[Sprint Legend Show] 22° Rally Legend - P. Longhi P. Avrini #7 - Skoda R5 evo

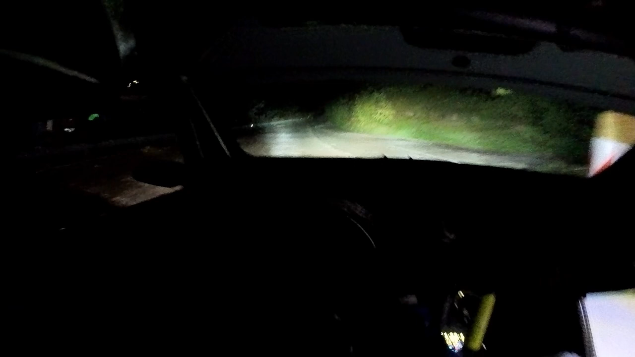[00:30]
attenzione destra tre, più, più di due più tieni per sinistra due, più non tagliare
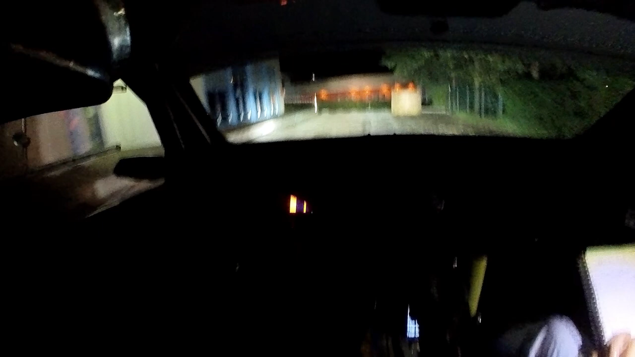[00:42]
dosso, sinistra due, più per destra tre più vai 200 scicante, destra doppia occhio di gol
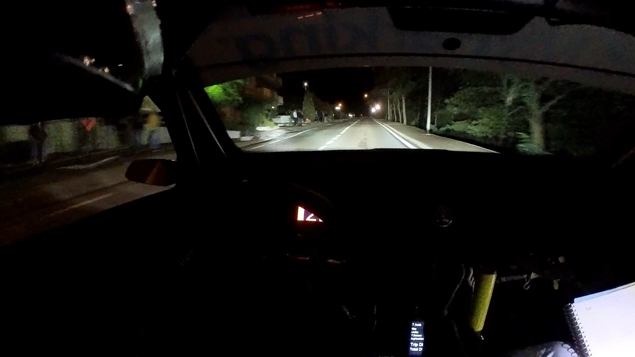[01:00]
80 sinistra quattro vai 30 dosso destro vai 50 50 chicane destra doppia 60 attenzione destra quattro per chicane destra doppia e attenzione sinistra tre più chiude tre più stringi subito tondo uno uno
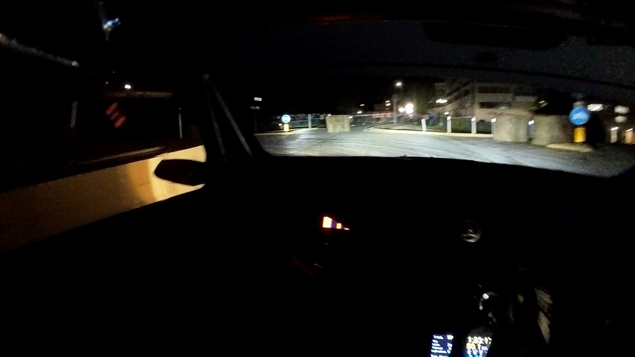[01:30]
dosso su destra vai continua quattro subito sinistra tre più pieni e destra tre più occhio larga 40 chicane destra 80 chicane sinistra
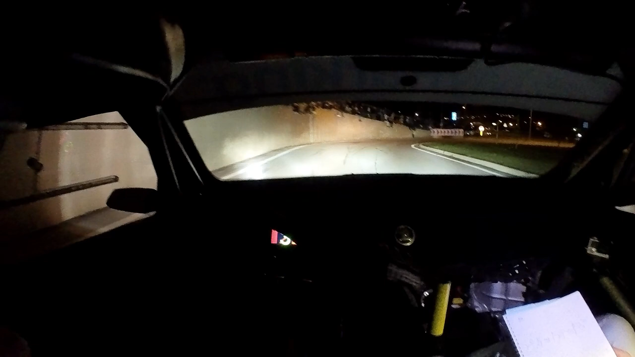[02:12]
subito inversione sinistra occhio qui ai morenmi per motta attenzione destra 5 vai diventa inversione destra 150 dosso dito 60 sinistra tre meno video stringi fine prova 80 tanto più ai